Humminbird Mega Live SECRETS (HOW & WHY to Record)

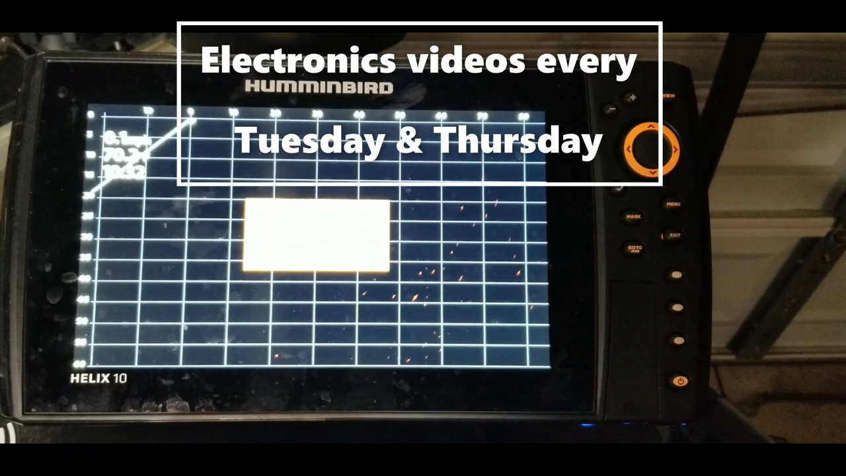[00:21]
some ways that you can use that to just kind of practice on settings and things like
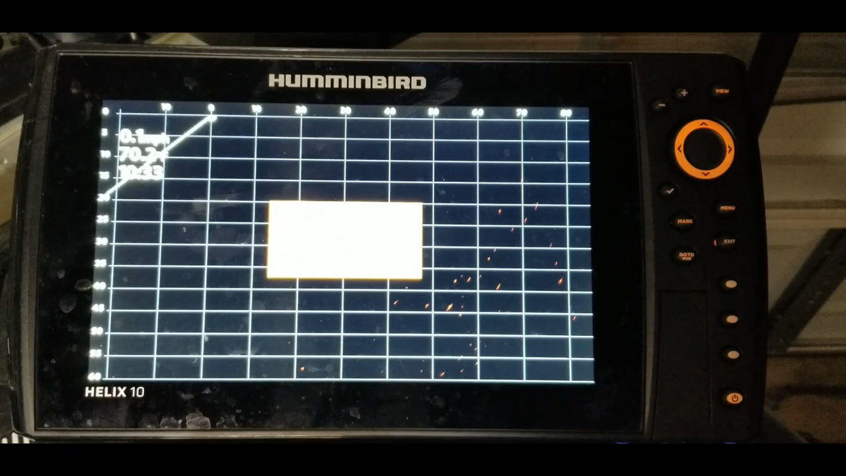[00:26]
that at home and also just how to use the record settings in general so
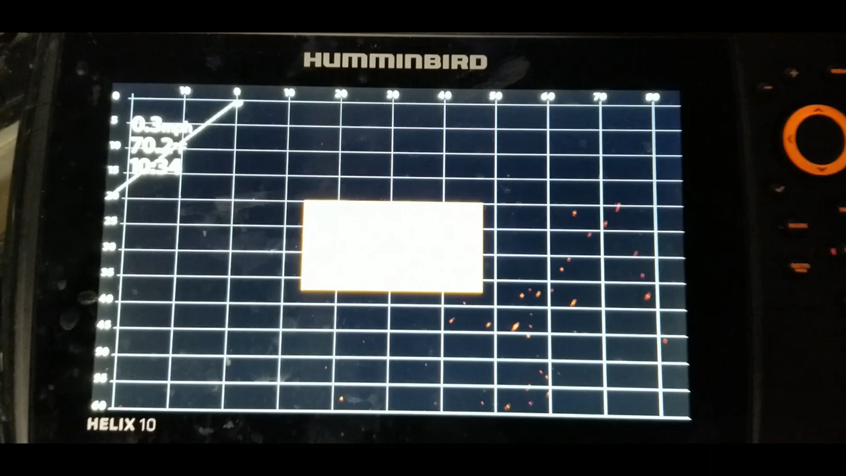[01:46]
but first um let me go ahead and just show you this so right now it's showing that the mega live is
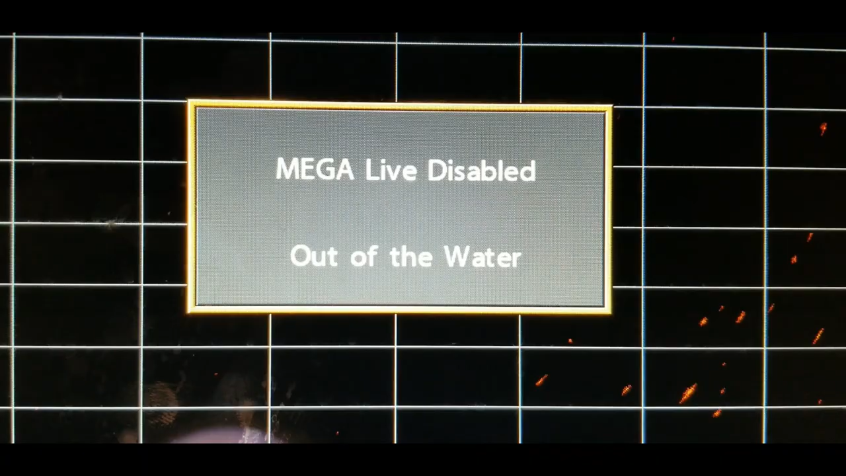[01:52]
disabled and out of water so if you want to test the system out just to see
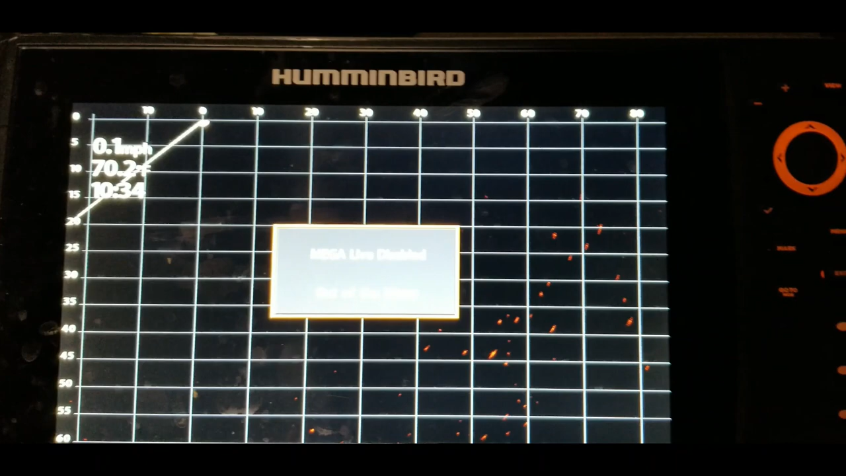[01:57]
On screen: speed 0.1 mph
um it come on you can um take a look at the transducer itself
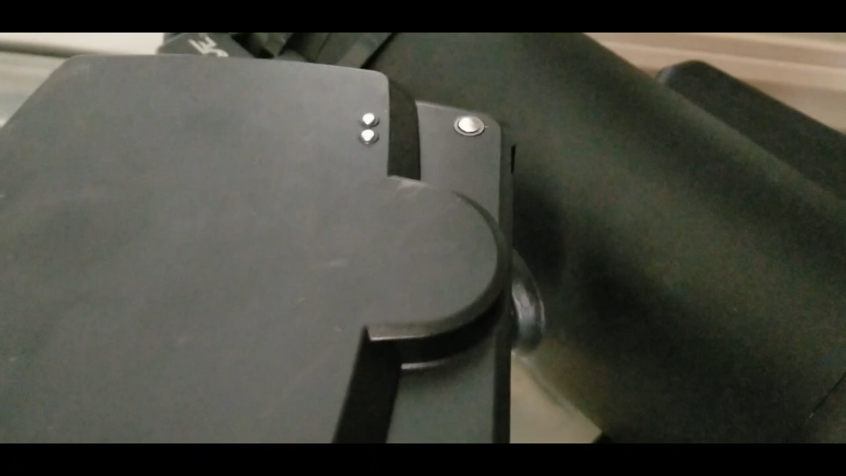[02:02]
and you'll see these two dots right here basically those are the water sensors or the wet sensors when those are in submerged in water or they are wet and form a connection then that will um turn that system on and the screen will come on so
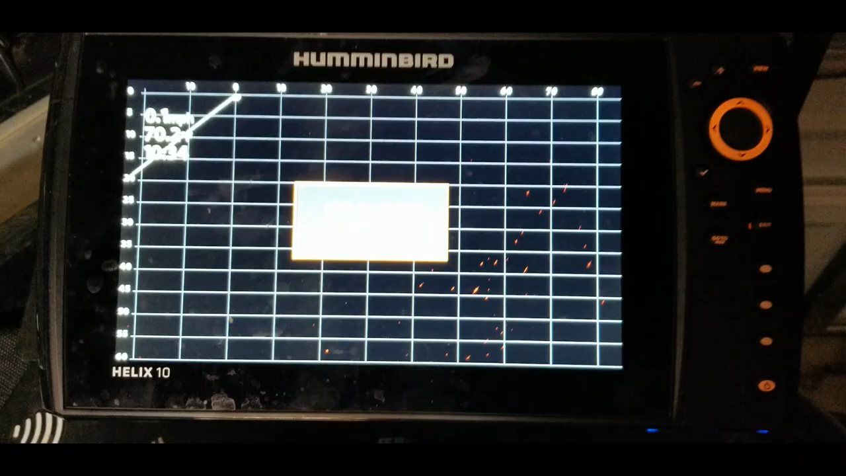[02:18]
what you can do at home is if you don't want to submerge that into say a bucket of water or a trash can
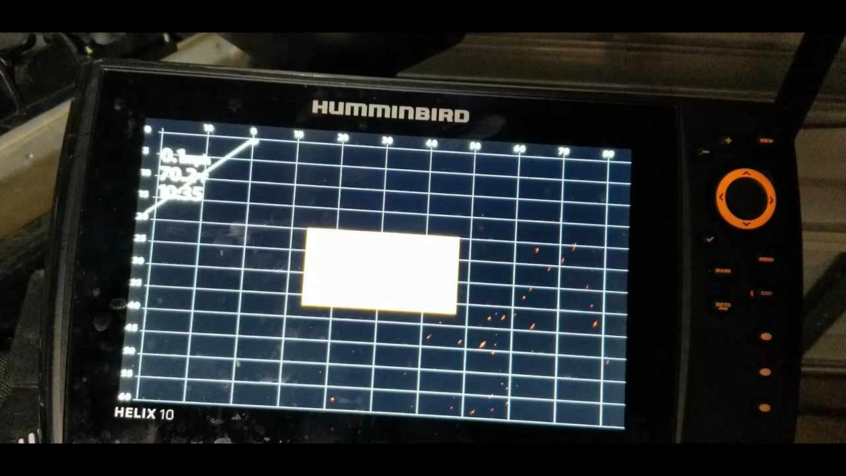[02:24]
or something like that full of water so that it will make that connection you can just take some spit on your
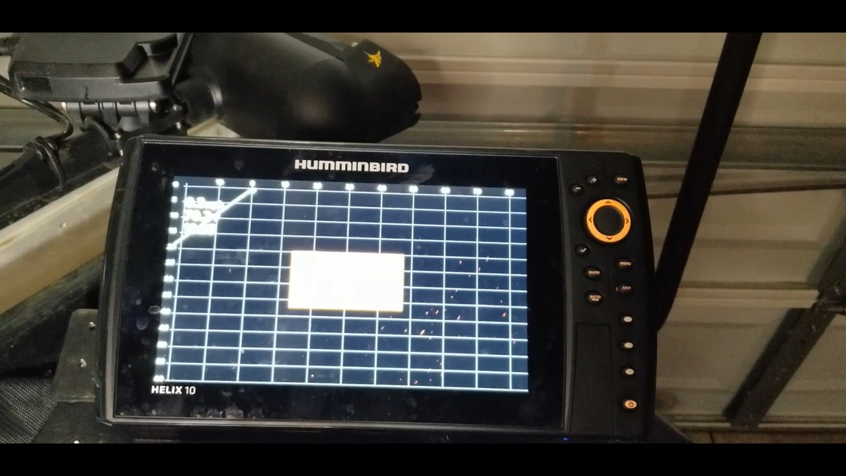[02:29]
fingers or if you're a little more sophisticated take some saliva and
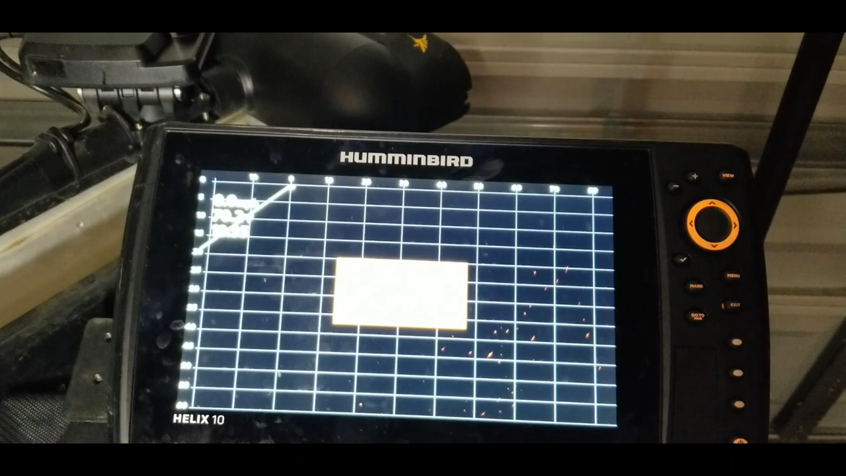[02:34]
touch these two sensors with it and what you'll see is
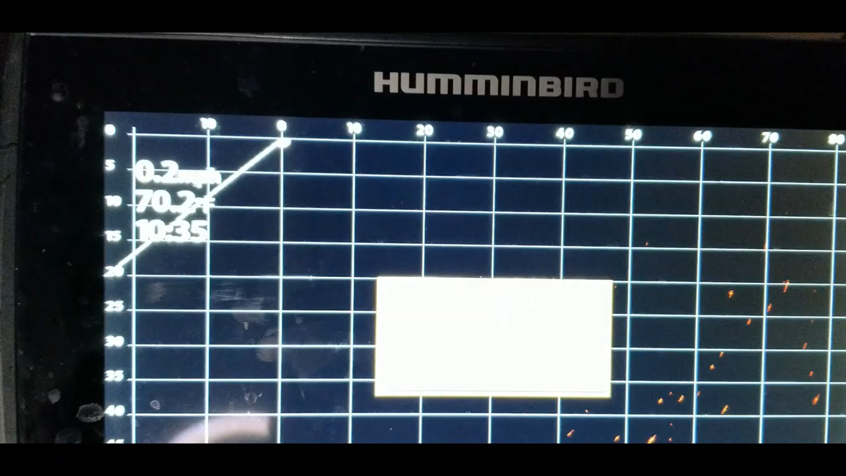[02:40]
you may take us there you go so now it's on and you can see the screen actually moving
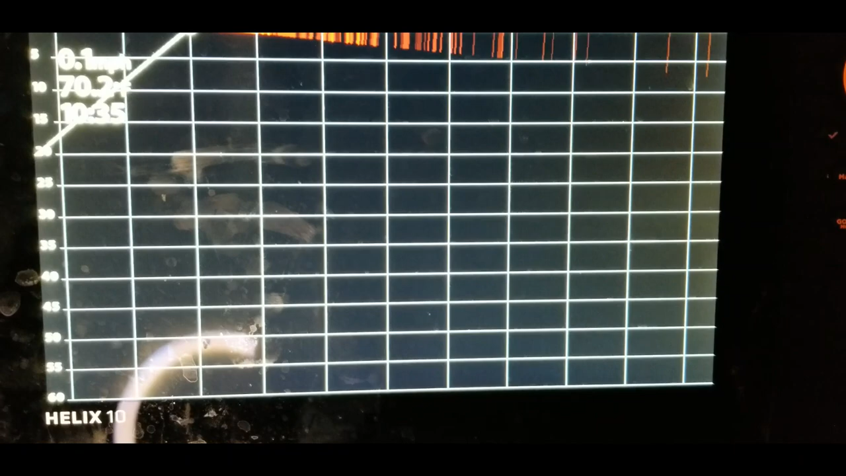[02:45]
um it's not really going to show too much because it's not underwater but you can see that it is active
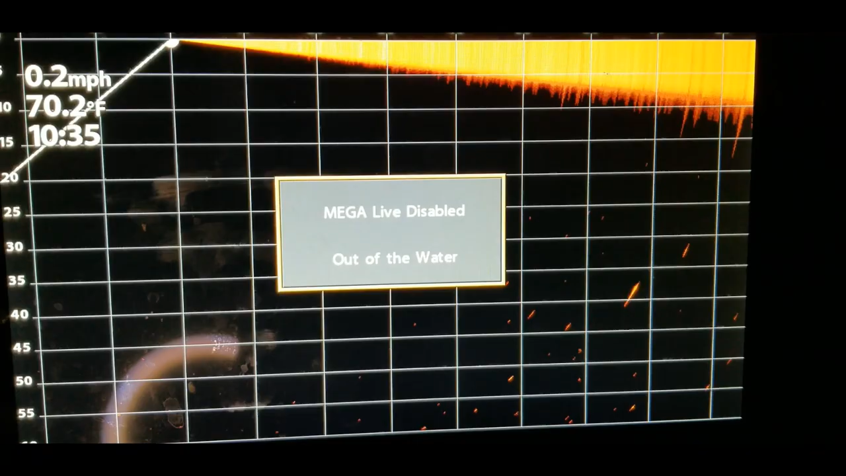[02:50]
On screen: water 70.2°F, speed 0.2 mph
now but as soon as that dries up it'll go back to being disabled but for what we're doing
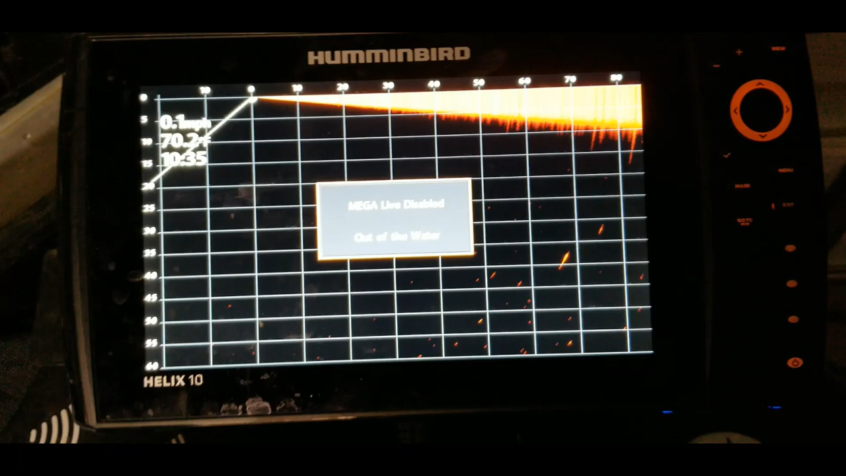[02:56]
On screen: speed 0.1 mph
today you do not need to have the um system enabled um with
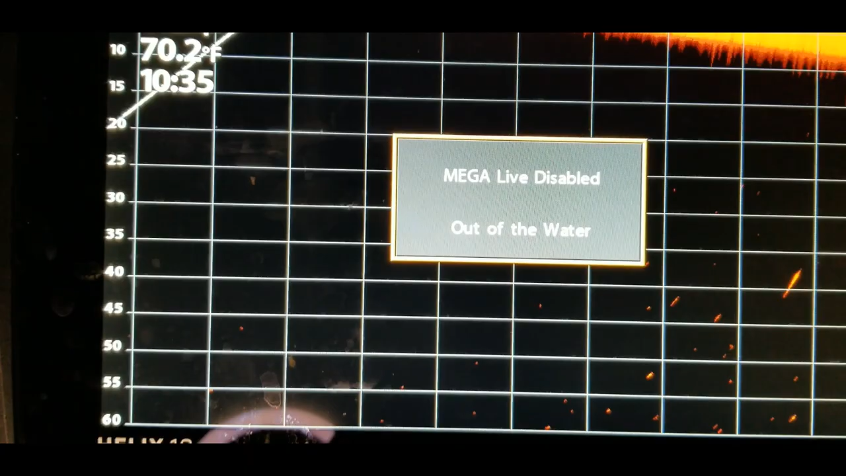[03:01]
On screen: water 70.2°F
the transducer let's see so first what we're going to do is hit this menu button twice
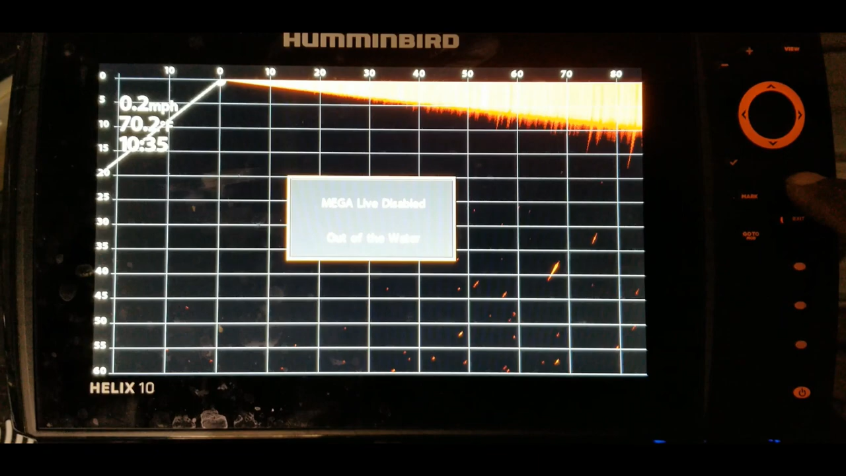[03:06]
On screen: water 70.2°F, speed 0.2 mph
well actually you just hit it once when you're already on the the
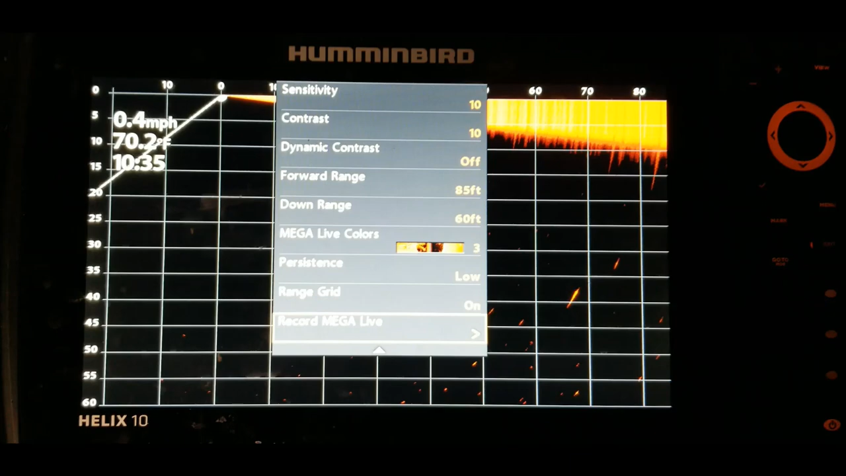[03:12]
On screen: water 70.2°F, speed 0.4 mph
mega live full imaging screen um before we do that let me just show you this real quick if you are
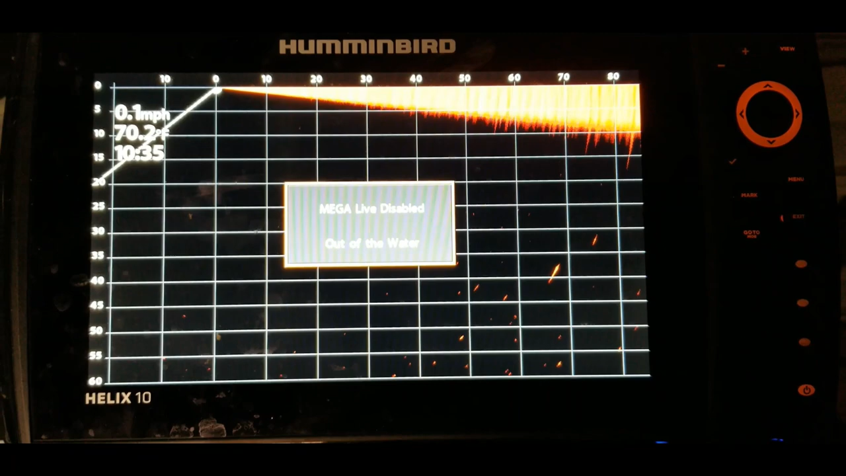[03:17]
On screen: speed 0.1 mph
on a split screen so let's say we have a split screen there
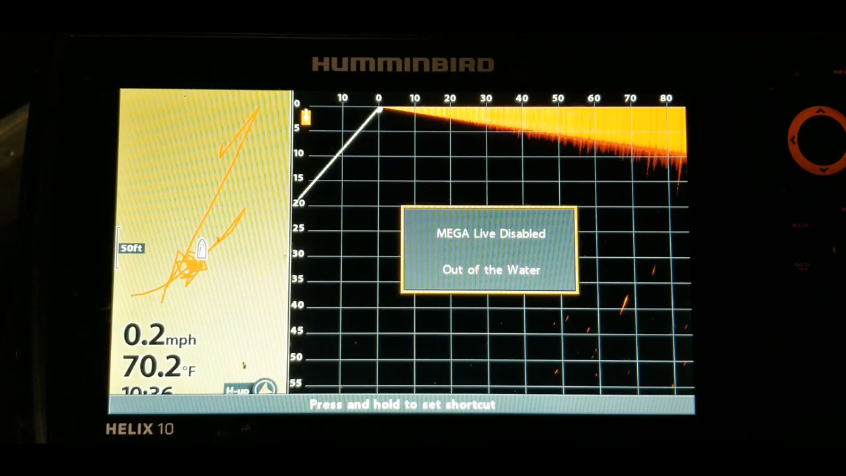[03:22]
On screen: water 70.2°F, speed 0.2 mph
we go so we have the mega live on one side and we have mapping on the other side you would want